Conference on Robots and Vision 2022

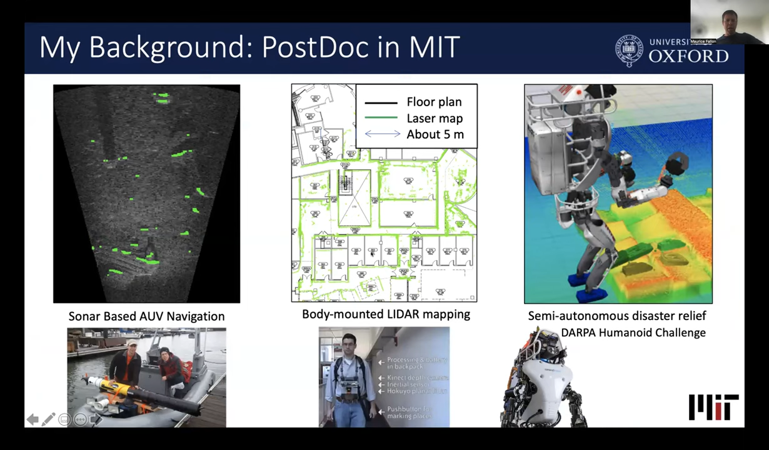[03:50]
And then I had the opportunity to work in legged robotics, as Hsiu-Chin mentioned, worked on the Atlas robot.
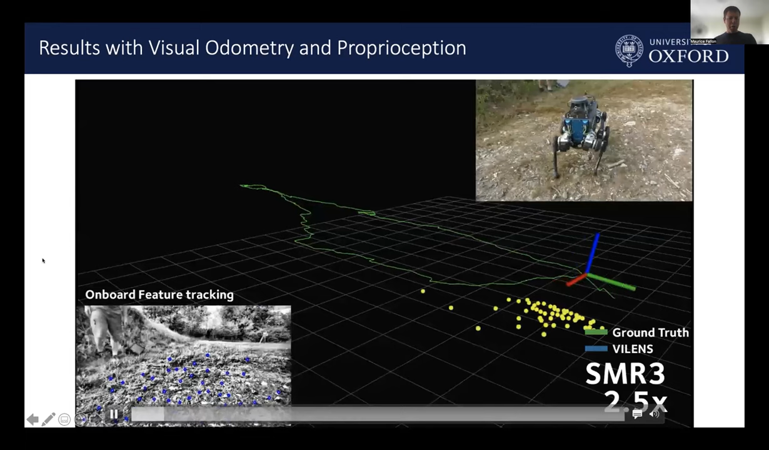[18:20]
So you can see blue visual features being tracked in the bottom left, and they're in 3D in the RVIS view. And effectively this is combining together both the legodometry and the vision.
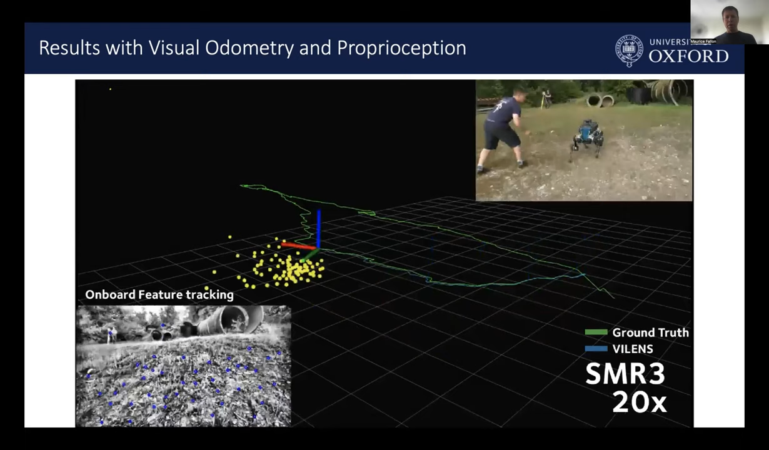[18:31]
And you can see compared to ground truth, again, from a laser prism that's just about visible in the front of the animal, you can see very accurate high fidelity reconstruction with high frequency.
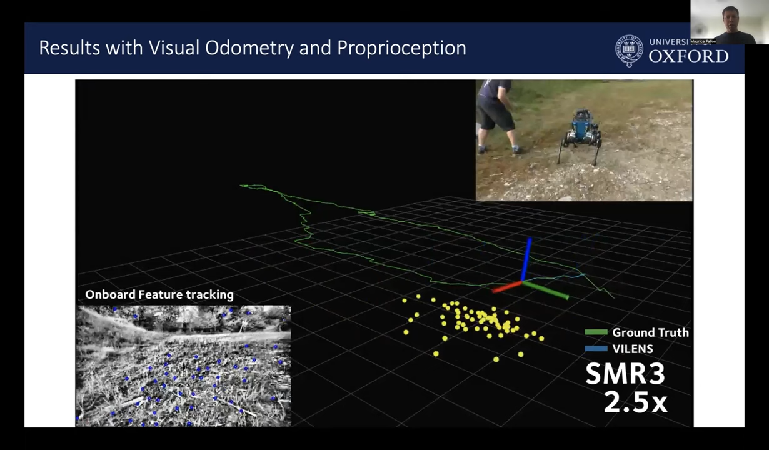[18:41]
This can then be used to do things like terrain mapping or potentially incorporation within the control loop.
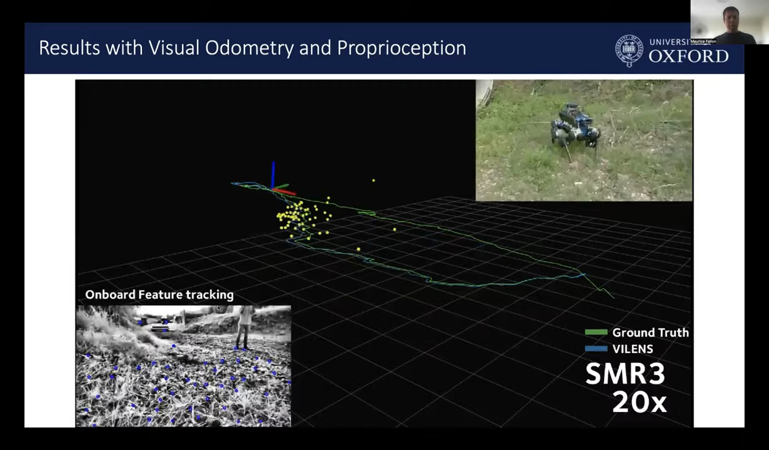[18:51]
And I'll move on now and talk about how we would then incorporate extensions for vision and LiDAR.
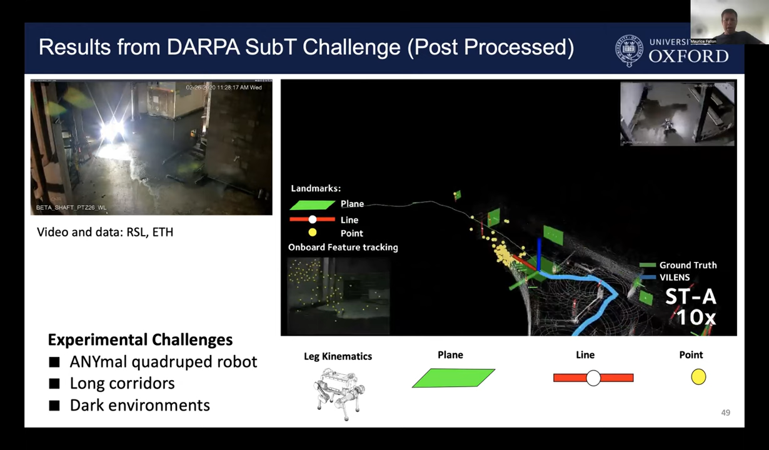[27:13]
In fact, it was never actually commissioned. It was mothballed. And the green line corresponds to ground truth because DARPA gave us access to the prior model that was scanned with tripod-based scanners. That was kind of core to our tuning and algorithm development.
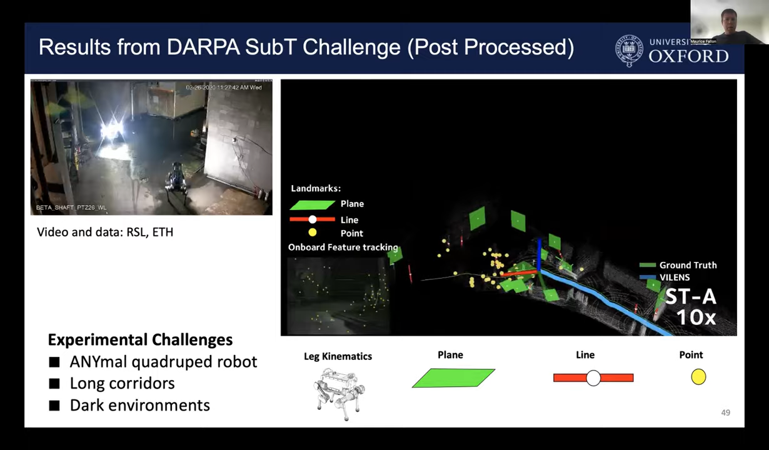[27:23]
And then we put it all together within a control system. That's the Orlok reinforcement learning controller that I talked about previously, just to show you how it actually incorporates.
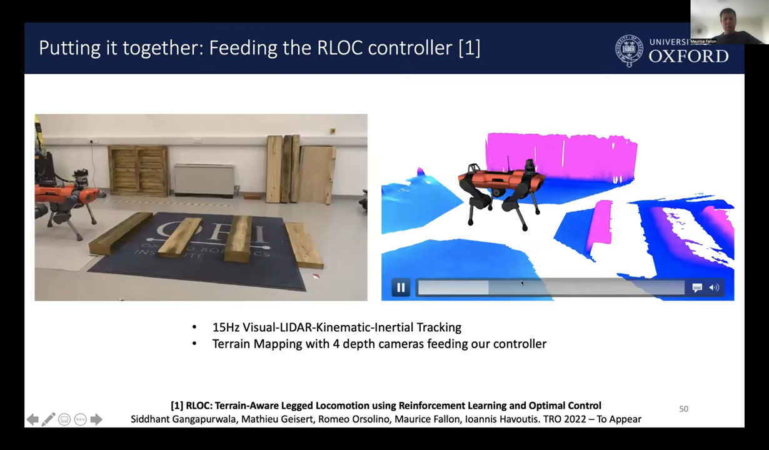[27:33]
So it's used for long range navigation and also for terrain mapping. So the high frequency vision laser here is being used to reconstruct the terrain around the robot, and then is used to allow the reinforcement learning walking controller that I talked about previously to plan its footsteps and to move around the world.
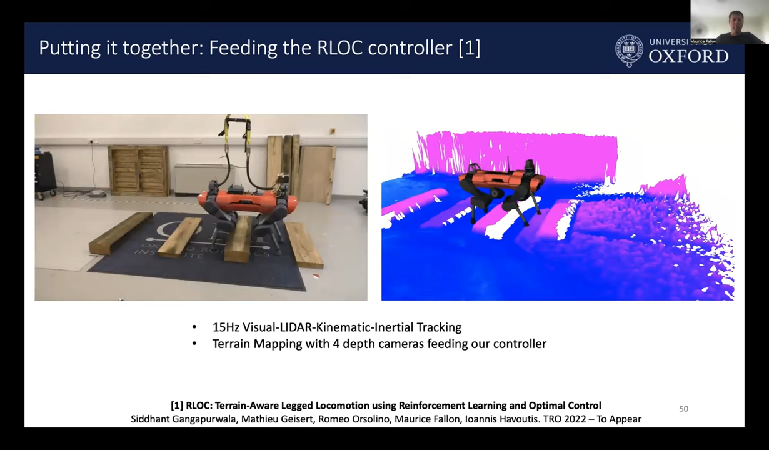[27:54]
And here's another demonstration outdoors.
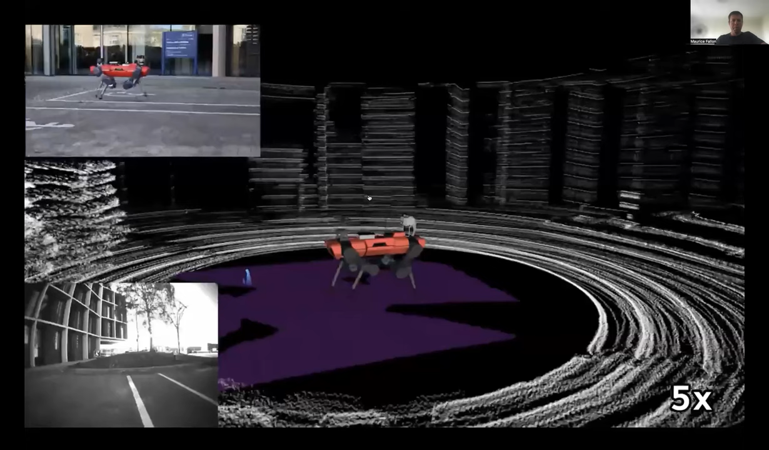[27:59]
So it's both the carpet,
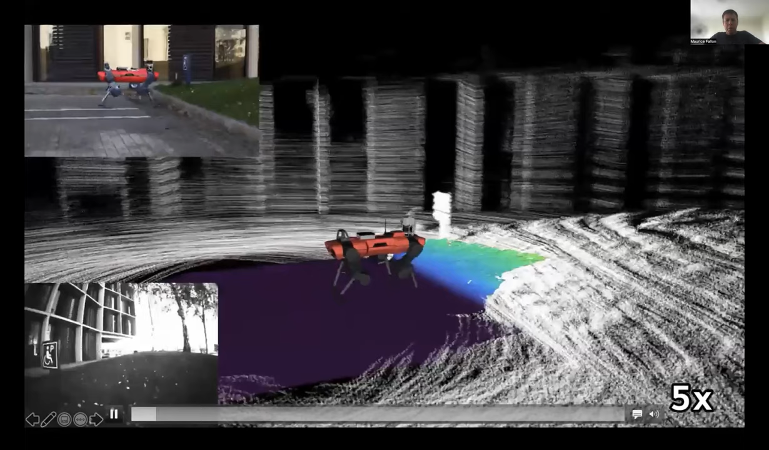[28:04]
the elevation map around the robot being precise and accurate even when in locomotion,
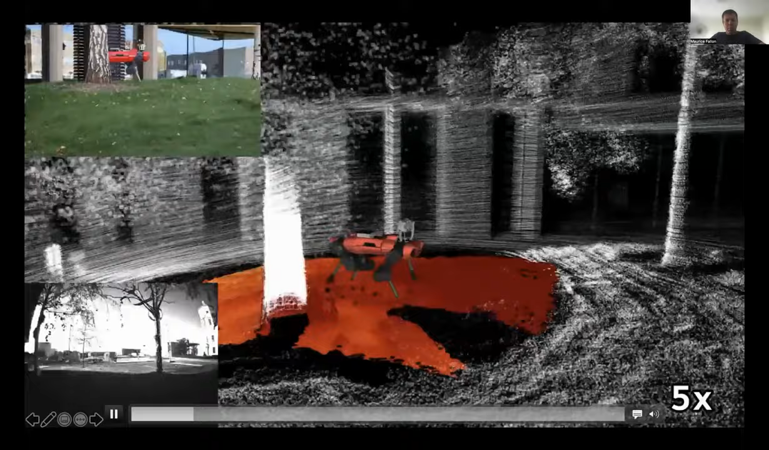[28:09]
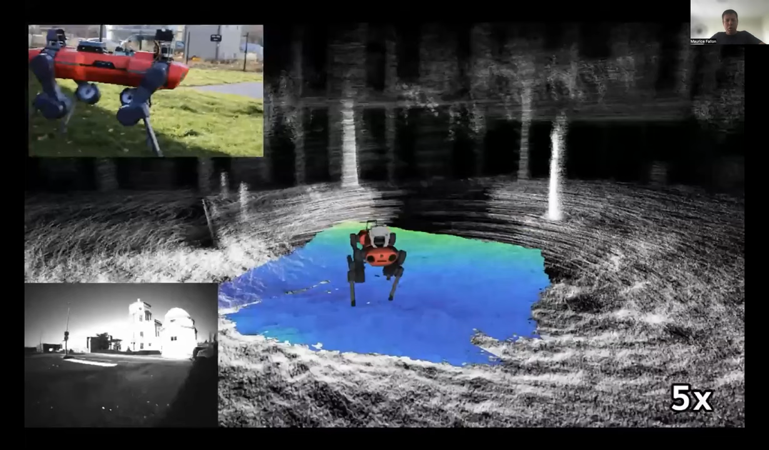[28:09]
and obviously for obstacle avoidance of these trees and structure that you see there.
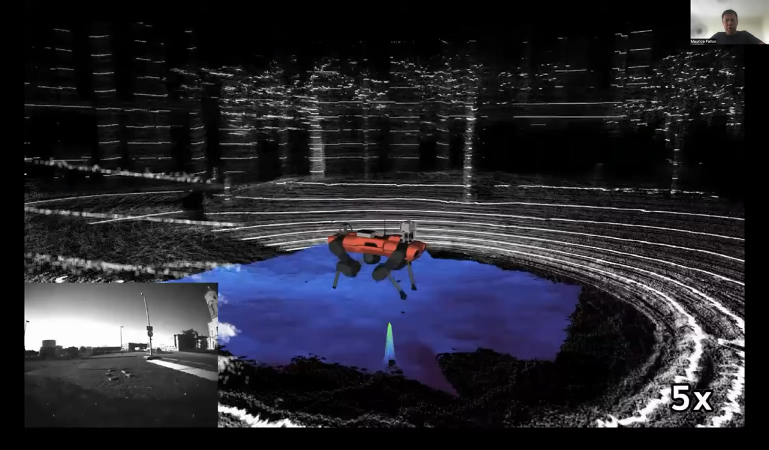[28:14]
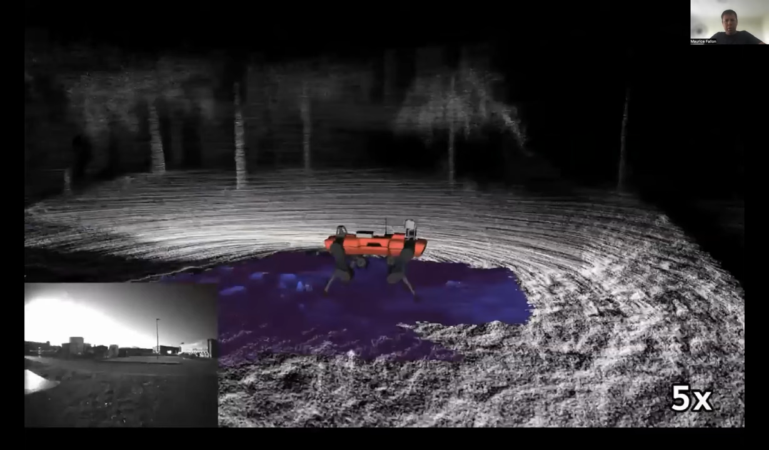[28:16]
Here's a curb that the robot's going to walk down. I'm not sure exactly why it stopped. I think it was just to get the video camera in place.
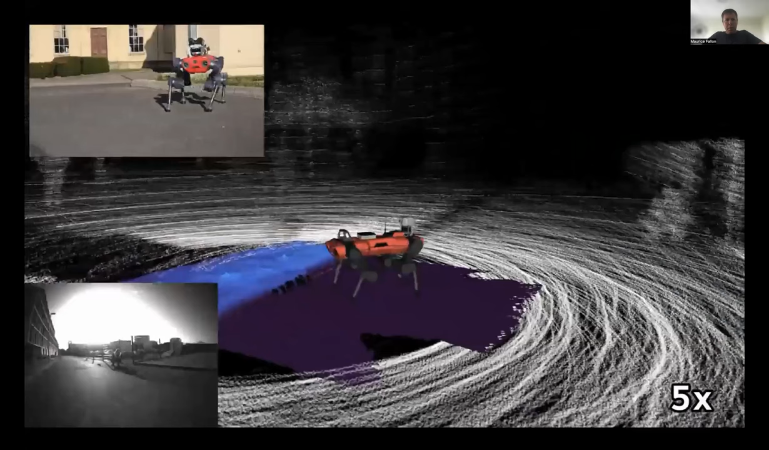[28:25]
And then up again on the other side. Okay, so that's on the legged systems.
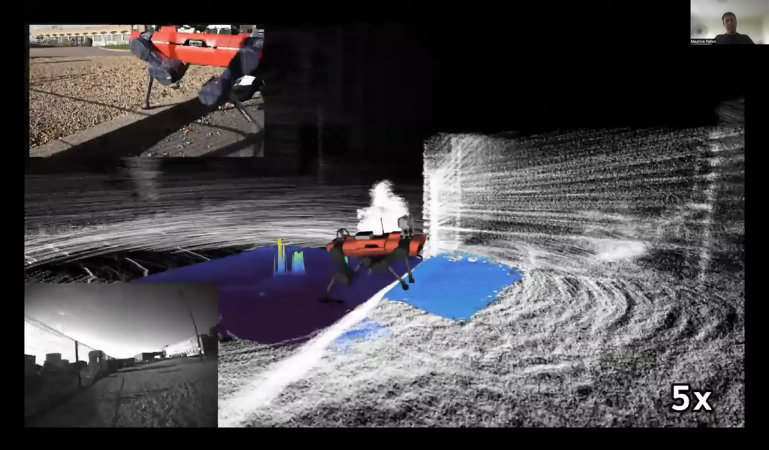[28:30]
I'm going to skip over the sort of these few slides in the interest of staying coherent.